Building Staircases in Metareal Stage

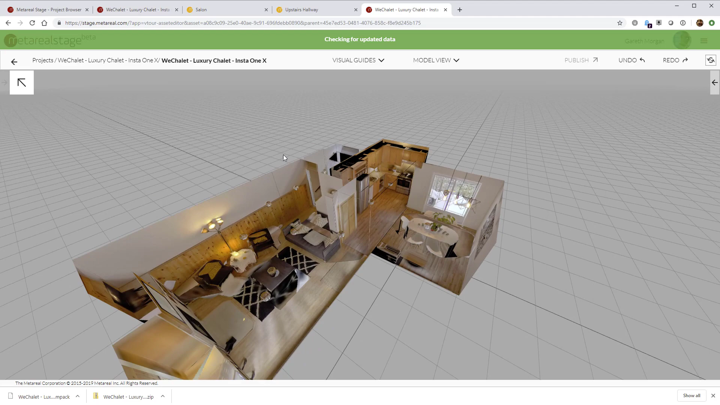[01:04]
I'm going to switch on the nav map and you can see the navigation map.
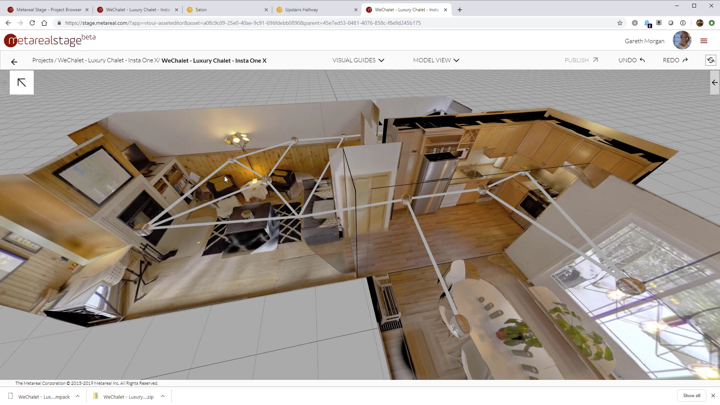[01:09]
So things are pretty nice already.
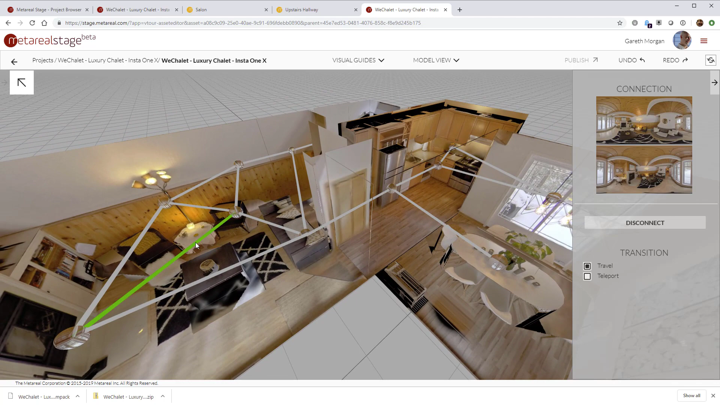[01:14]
You probably want to remove that pathway because we don't want to fly through the table when we're moving around in the salon there.
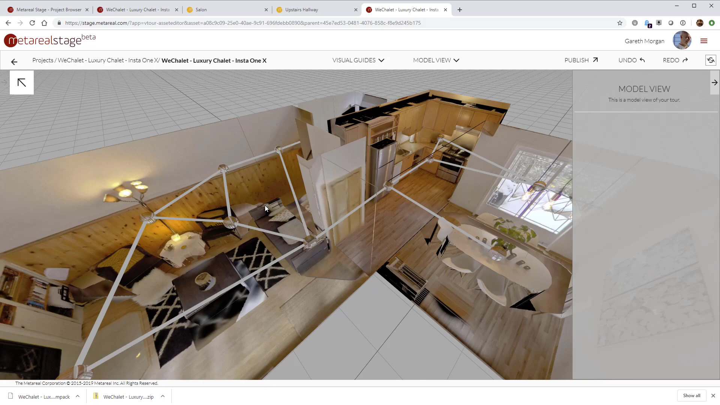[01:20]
But you can see here behind the sofa,
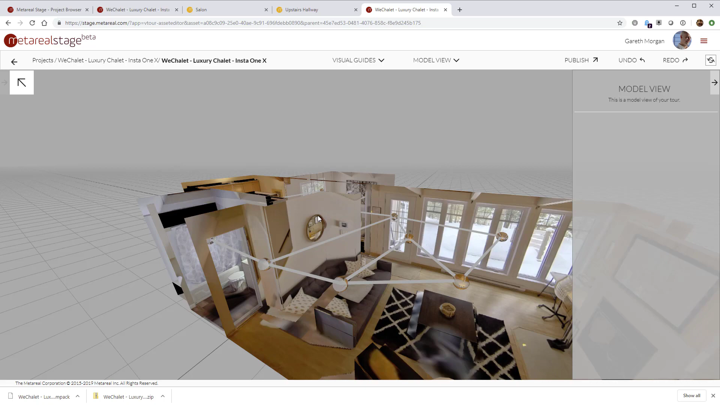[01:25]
we're missing a bit of wall and we need to fit in a staircase.
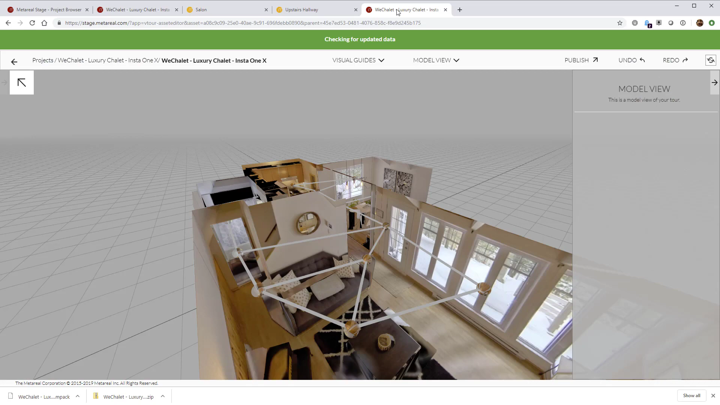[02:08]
And then that will enable us to create the rooms we need. If I go to the plan view in the tour editor here, we can see the other rooms. These are all for the second floor.
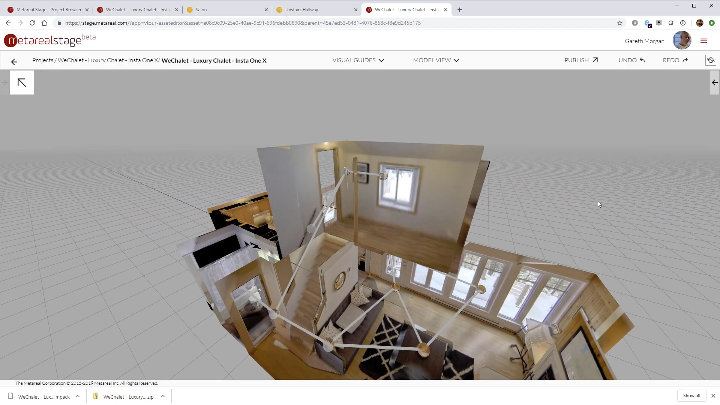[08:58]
we'll see that our door has positioned the upstairs room correctly in space relative to the ground floor.
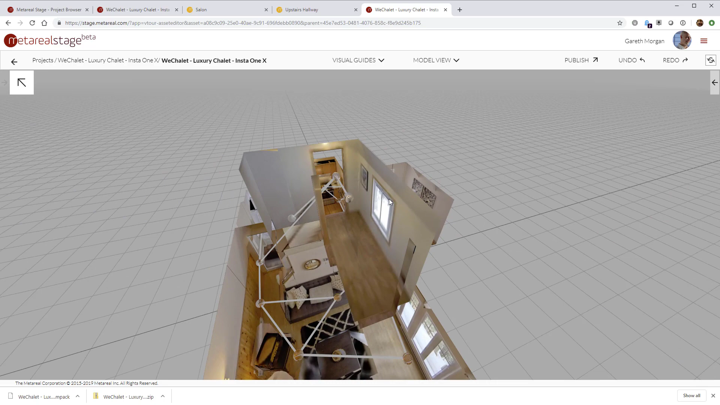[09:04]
The next thing to do, we've got a little bit of an issue where it's not quite aligned perfectly.
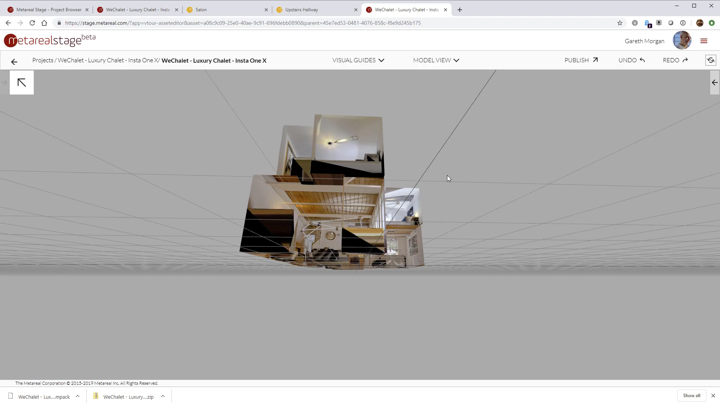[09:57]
Looks like it's got a pretty good navigation map.